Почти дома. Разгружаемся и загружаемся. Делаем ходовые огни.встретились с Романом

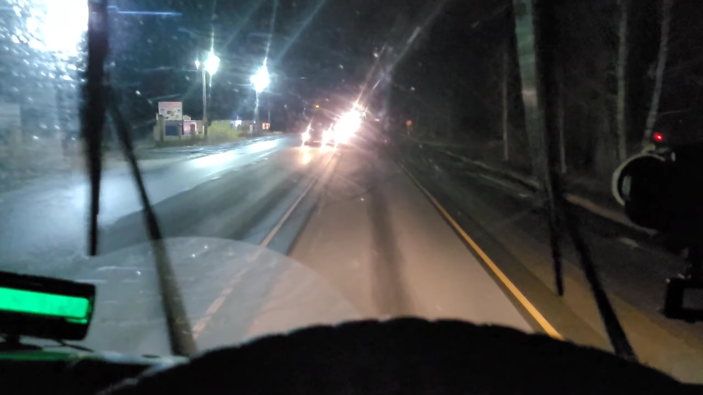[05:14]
Проезжаем Знаменитую Рамку Опять Сейчас будем Проезжать Посмотрим Что она нам Покажет Он говорит На рэфе Даже пробивает Не габарит Показывает Превышение Габарита У кого-то Было Сейчас посмотрим Что у нас Покажет
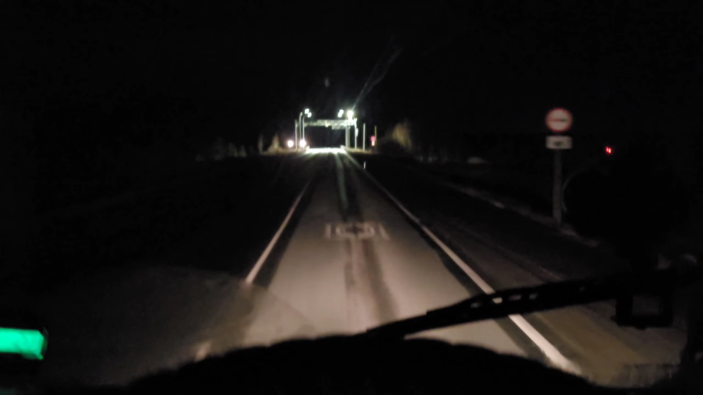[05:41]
Ну-ка-ну-ка Ну-ка-ну-ка Ну-ка-ну-ка Вот так вот Хотя мы в габарите Идем